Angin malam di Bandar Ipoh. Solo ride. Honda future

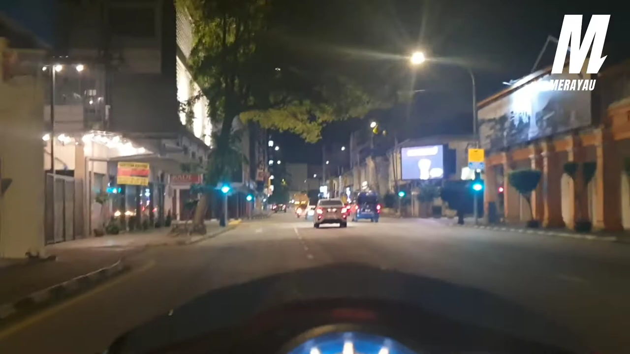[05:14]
Ride kat ikut malam. Dia banyak one way lah. Dia jadi macam Penang. Dia nak duduk belah kiri kanan. Mana dia banyak. Ada one way, ada yang two way. Okay, kita nak jalan lah mana-mana boleh ni. Okay, kita gerak.
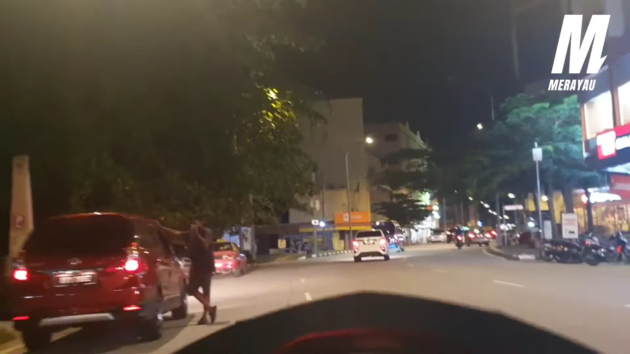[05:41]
Okay, sebelah kiri kanan ada KFC, ada Pizza Hut. Oh, wasan dengan air ni.
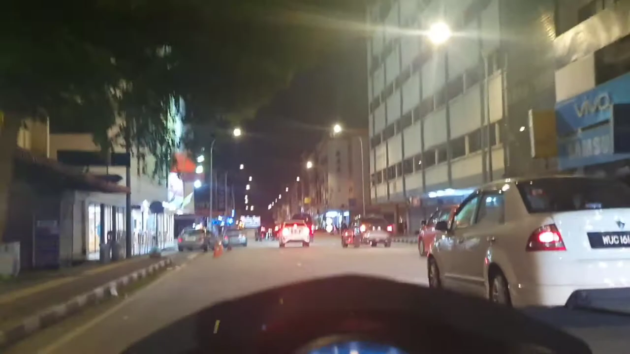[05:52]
Okay, depan ni ada apa? Shopee Compact, the store. The store belah sini.
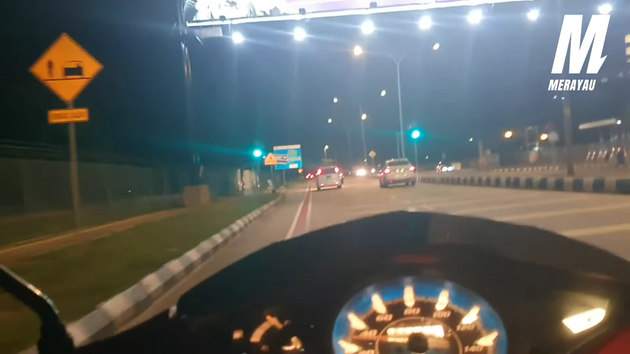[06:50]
Pusing. Jalan-jalan je tengok. Tengok signboard lagi. Macam mana signboard so hobi. Masa signboard ni kena pasang balik kan. Okey. Jom lah. Oh, lepas ni kat hospital lah buat ni.
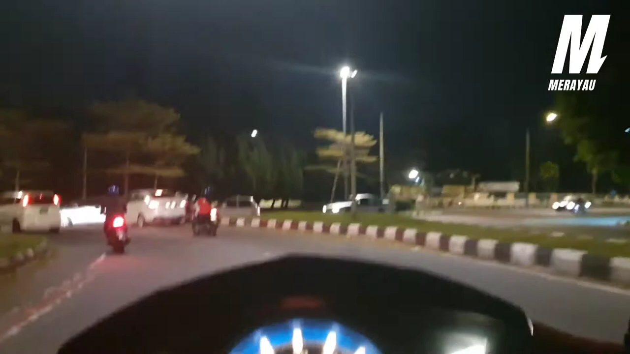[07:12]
Belah kanan tu jadi kita masuk belah kanan.
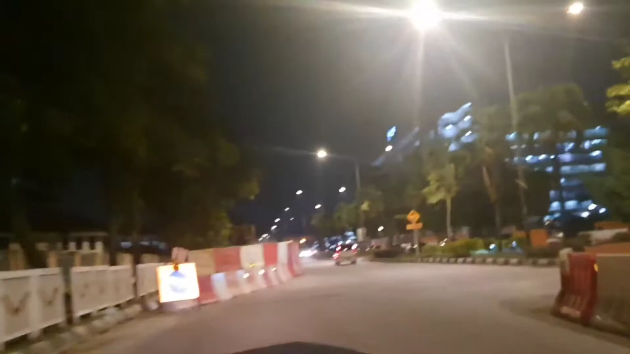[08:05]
Sekolah Anderson ni pula, kiri ni. Bangunan-bangunan lama ni.
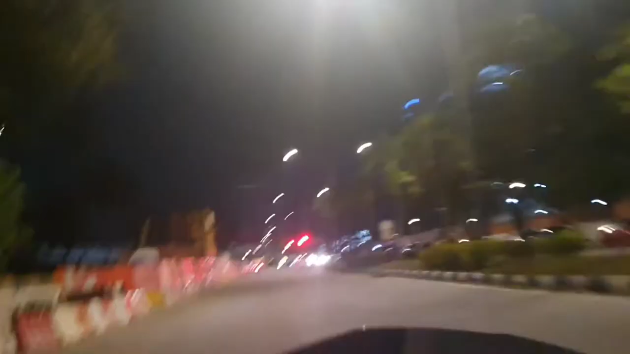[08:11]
Dia shock. Ipoh dia macam Penang sikit lah kot. Bangunan-bangunan ni semua bangunan hal lama.
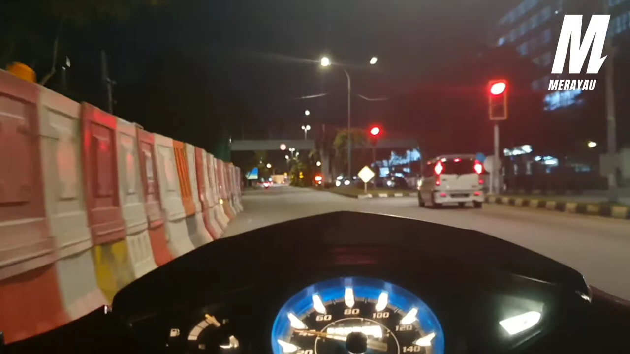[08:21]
Bangunan-bangunan apa? Dia jauh bawa mic ni semua. Ha, ni tak tahu bangunan apa. One way. Hospital. Hospital. Bangunan hospital juga. Okay.
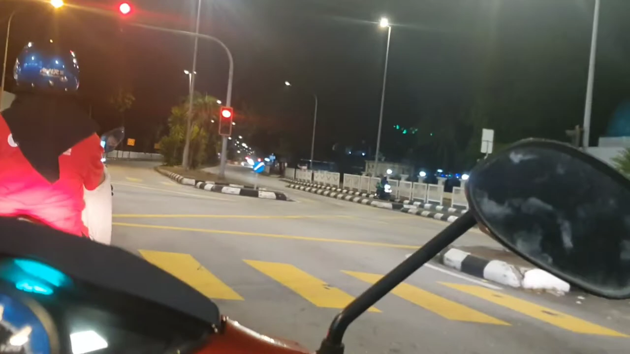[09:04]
Masjid dekat hospital. Cantik lah masjid.